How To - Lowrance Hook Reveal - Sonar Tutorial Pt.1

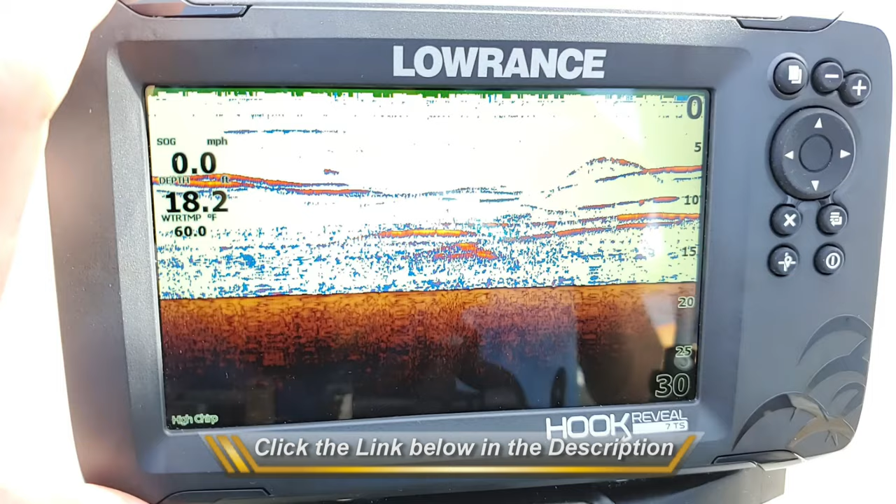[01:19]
On screen: water 60.0°F, speed 0.0 mph
Now, let's go ahead and let's first start talking about what we have on our screen before we really go into the menu options. So, as you can see, we have our information scrolling. It always goes from right to left on here. And so, the first thing you're probably going to notice is all these little colored lines that we're getting on our screen. Now, this may look a little bit different than what you get just because I am sitting still. And so, what's happening is that these objects in the water, these are the actual fish that you're getting right there. But what's going on is that because the fish are just sitting still directly beneath me,
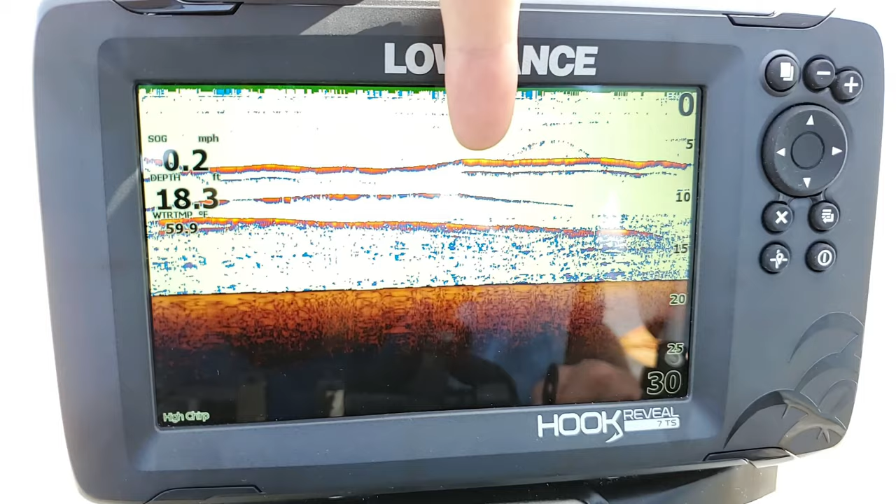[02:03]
On screen: depth 18.3 ft, water 59.9°F, speed 0.2 mph
as my sonar image pings off of it over and over and over and over, it kind of just keeps repeating the same image. And so, you just kind of get this straight line across the screen like that. Now, whenever you're moving around, you're actually going to get the arches up on the screen, which is kind of what you're used to probably seeing on there. But what actually creates those is as you're driving down the lake or wherever you're at, as the fish actually enters into your sonar image,
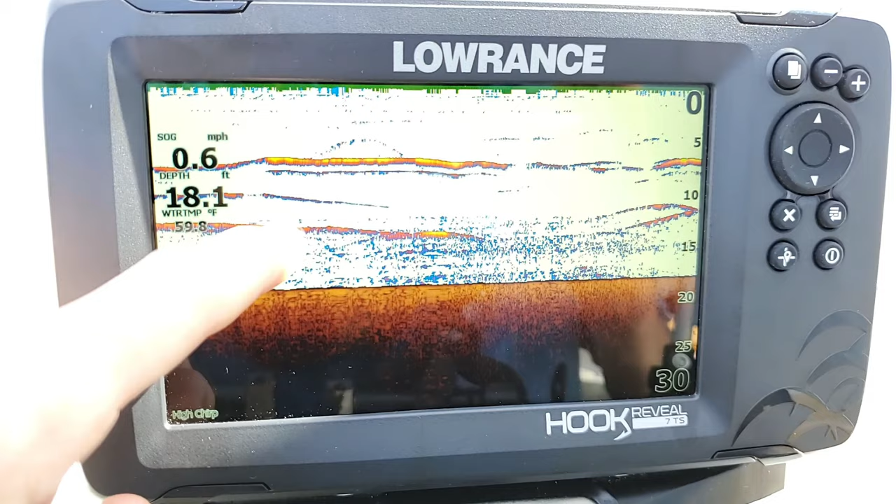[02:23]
On screen: depth 18.1 ft
it starts creating the arch and as it goes up into the center of the beam, and then as it goes down as it's exiting, and then, you know, once it leaves the beam, you just get this nice little pretty arch on the screen. But, like I said, since I'm just sitting still, generally, I'm going to get just straight lines on here. But, again, generally, fish aren't always sitting still. They're usually swimming around. So, a lot of times, you'll kind of see the little lines kind of move up and down. Now, the really neat thing about this, and a lot of people call it video game fishing, is that whenever you drop down your jig in the water,
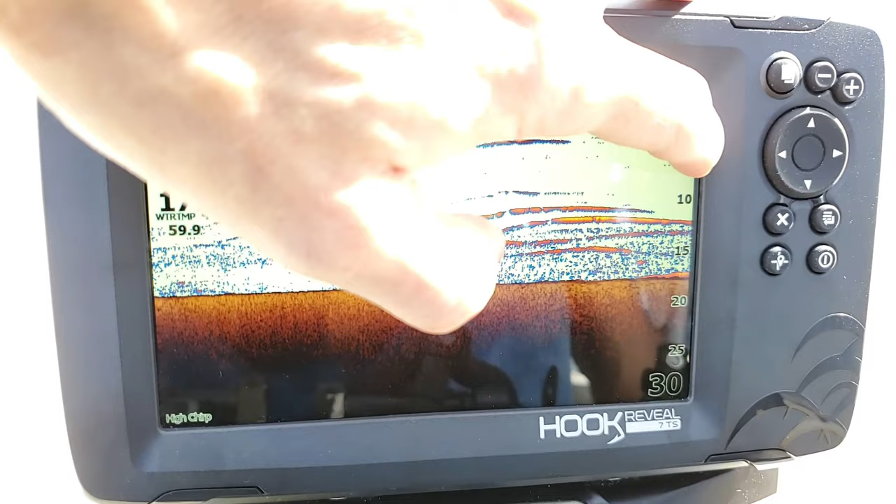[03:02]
as long as it is a large enough weight, I usually say about two ounces is about, you know, the minimum. Sometimes, it'll pick up a little bit less. You'll start to see this line draw in the water starting from the surface going down, and that's your jig. And now, a lot of times, what you'll see is you'll see this line being drawn, and as it moves down,
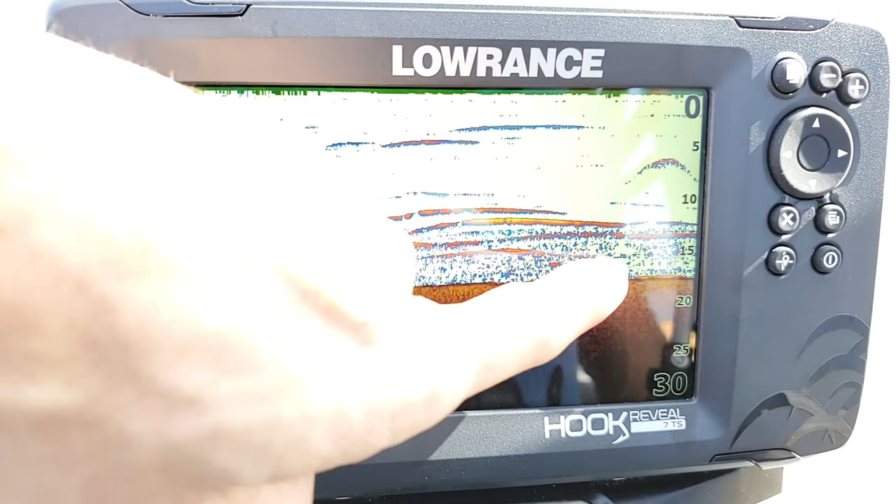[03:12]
you'll see these other lines down here at the bottom, which are the fish, start moving up. And as they kind of meet there in the center, a lot of times, you'll then fill, you know, your line pull, and you know you can pull the fish right up out of the water. It's pretty neat. I recommend trying it. Now, I'll go over a little settings with you here in a minute on how to set that up properly. Now, let's go ahead. Now, the next thing I want to point out is your scale, or your range you have here right on the right-hand side. Now, with the settings that I recommend setting up with it, it's going to be on an auto range, so that you should not have to adjust these.
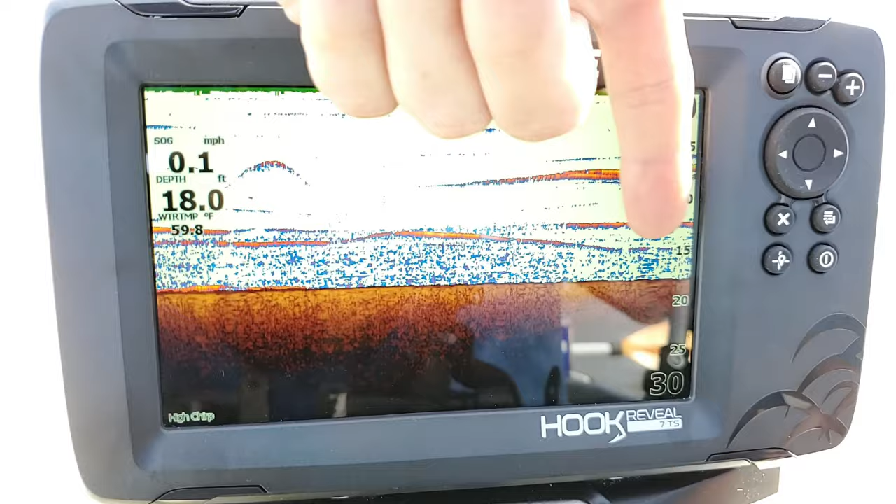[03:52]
On screen: depth 18.0 ft, water 59.8°F, speed 0.1 mph
But, as you can tell, these are depth markers. So, I can tell that anything along the line right here is going to be 5 feet. Anything right here is going to be 10, 15, and I can tell my bottom is coming in somewhere right between 15 and 20 feet. So, it's really easy to be able to just kind of quickly look at it and see where objects are and how deep they are. Now, you also have over here your numbers, which are your overlays. Now, these values can be set up by you just at a later point in time. I did show you how to do that on my basics video that I put out already. But, basically, it's just showing that we're like here we have our SOG, which is our speed over ground, which is just your general speed.
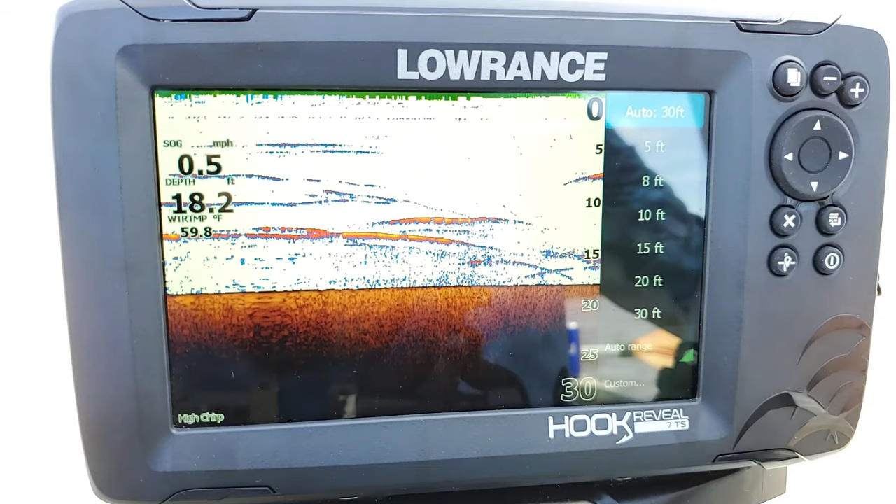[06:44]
On screen: depth 18.2 ft, water 59.8°F, speed 0.5 mph
So, that way, as the depth changes as you're driving around, the unit will automatically adjust the scale for you, instead of you having to manually go in and change it yourself every time, you know, it changes 5 or 10 feet. It's kind of frustrating to have to keep going and changing that, so it's best to leave the auto on. But, if you do want to manually select it, what you can do is, if you want to take it off of the auto, we'll first arrow down, actually, easier way is we can just arrow up, go to auto range right here, we click it off, and now you'll notice that little green indicator light in the corner went away, which meant that that feature is now shut off. And so now, if we go back to here, we can now scroll through and set it to any range we want. So, like, say if I want to set it to 40, you can see my scale now goes from 0 to 40, or I can even do 80, you know.
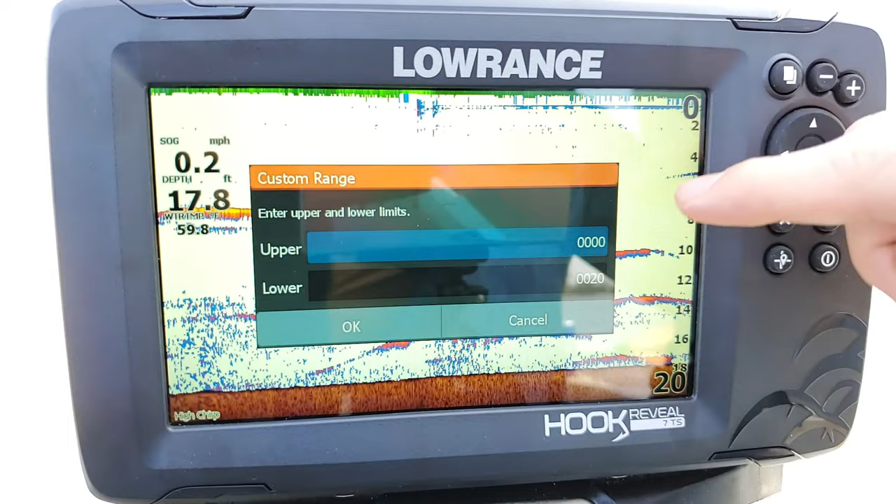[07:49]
On screen: depth 17.8 ft, speed 0.2 mph
So, let's say you're in water in, I don't know, about 100 feet, but you're only interested in fishing in waters that are about, you know, between 20 and 40 feet. What you can do is you can click on custom, and you can set the parameters to only show from, let's say, 20 foot, or let's say, for where we're at. Let's go, let's drop it down to, we want 5 foot, and then we want 20 feet, that's fine.
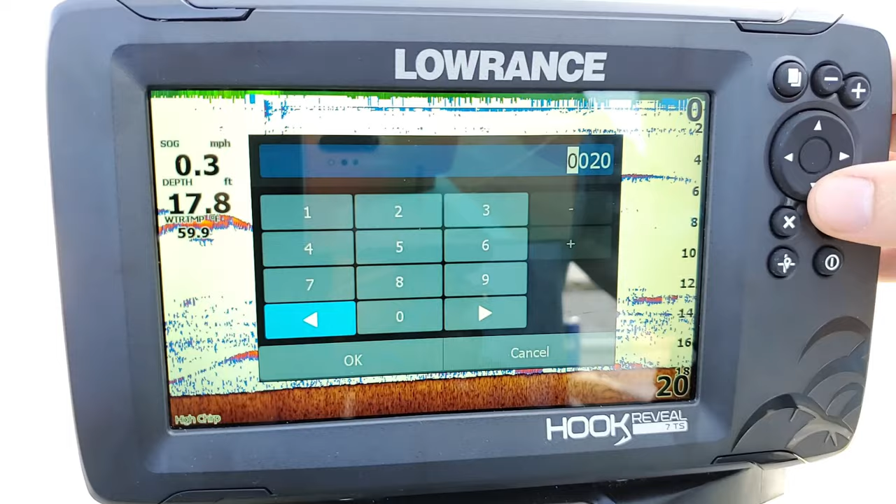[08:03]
On screen: depth 17.8 ft, speed 0.3 mph
So, if I set that, and I hit OK, you're going to now notice that my scale changes from 5 to 20, exactly how I set it for that custom range. So, like I said, that really only comes in handy for people who are only interested in looking at the screen at a particular depth range, and not the full depth of the water. So, let's go ahead and let's switch it back. So, I can go up here and I can click it back on to auto 30, or I can go back and I can click my auto range back on.